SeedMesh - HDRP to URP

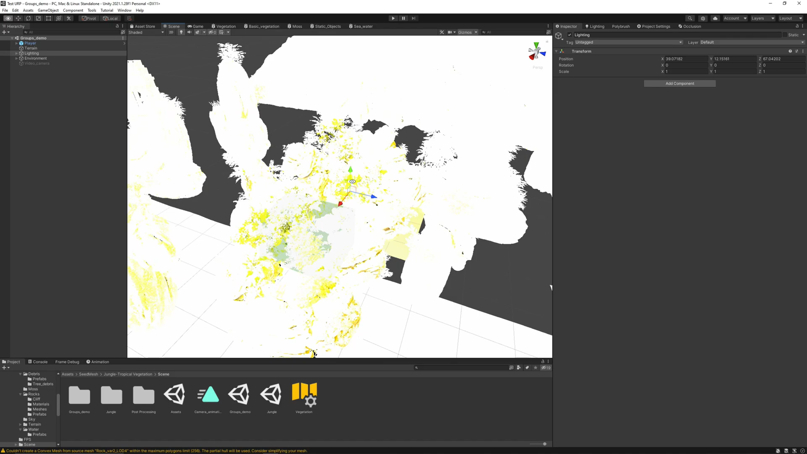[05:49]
our scene must be rendering something like this, because this scene is using the lighting,
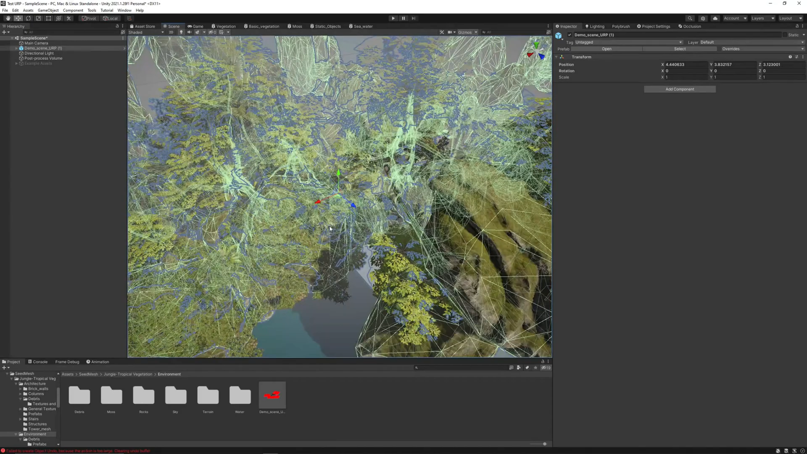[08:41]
Okay, now it looks fine. It is rendering.